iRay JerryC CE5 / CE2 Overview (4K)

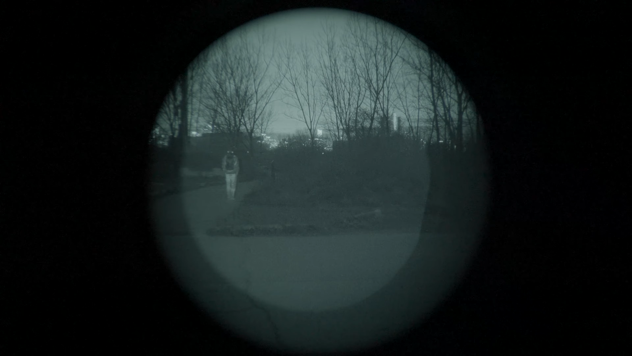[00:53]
but also all of the heat signatures that this has gathered, kind of overlaid on top. This is full thermal.
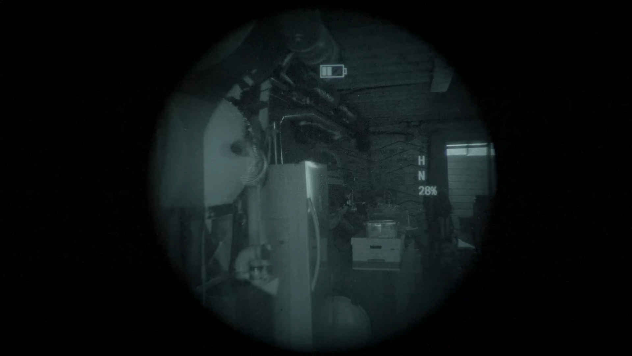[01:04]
This is highlight mode. Notice how everything is just one tone, and it just highlights the hottest parts of the image.
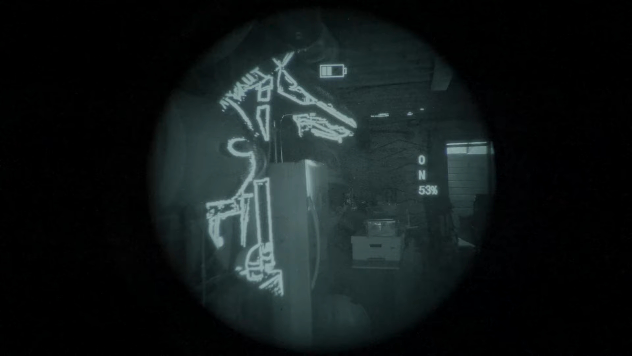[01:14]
And then this is outline mode. Now the CE5 projects about, basically occupies about 30 degrees field of view inside of this device.
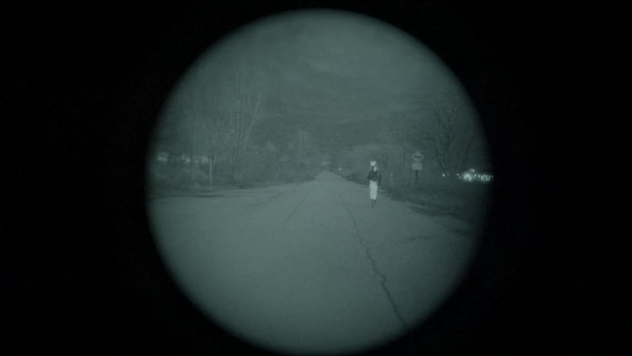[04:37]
From our experience, I just found that highlight mode seems to work the best. But again, you know, everyone's a little bit different. Feel free to play around with it. And then what you can do also is press this button. You press this button on the back. It enables pulse mode or breathing mode.
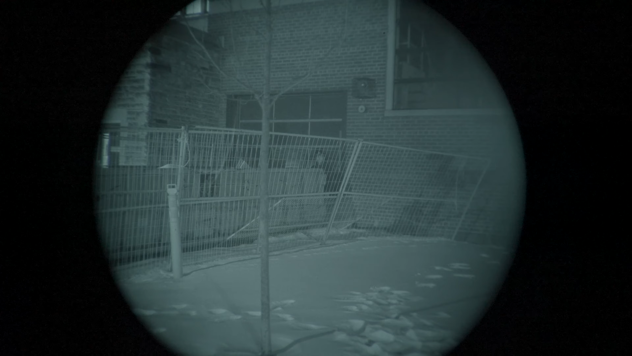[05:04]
Why the pulse mode is useful is if you're dealing in, you know, highlight situations or sort of a bright light situation, you can actually, you know, mistake a thermal signature for a heat, not for a heat source, for a light source.
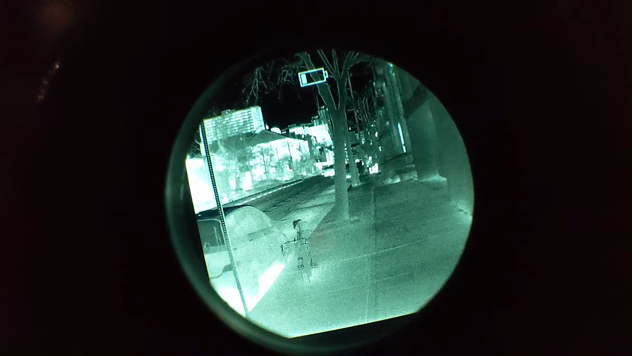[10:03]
over something like highlight mode when you're using it buddied up with a PVS-14 or like a traditional night vision device.
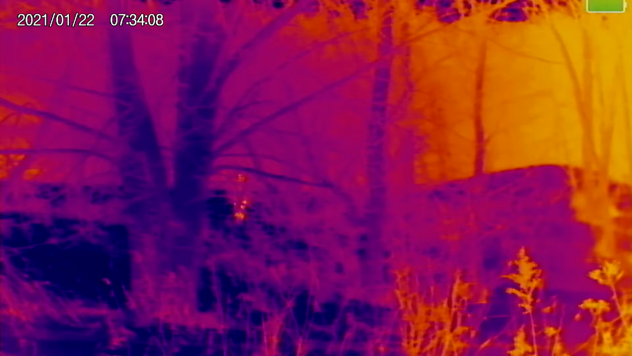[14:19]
the ability to zoom into parts of the image,